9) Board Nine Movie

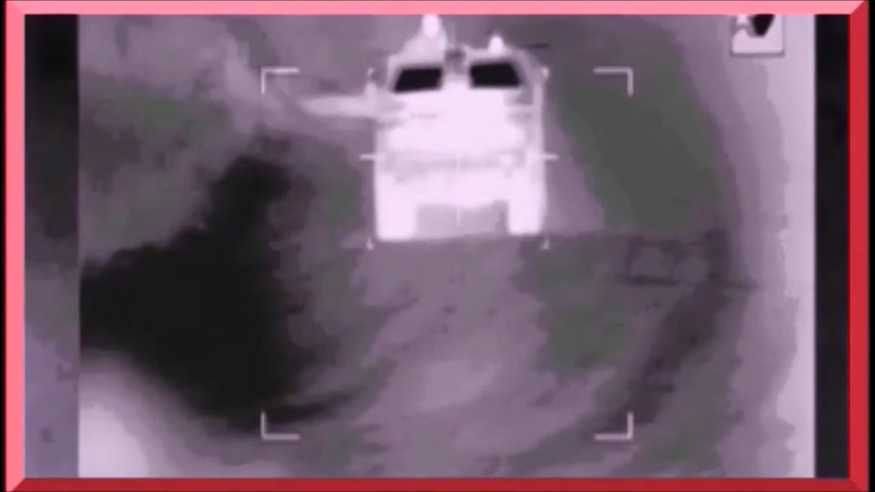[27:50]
Down this hill about 2 miles to our left are 2 targets.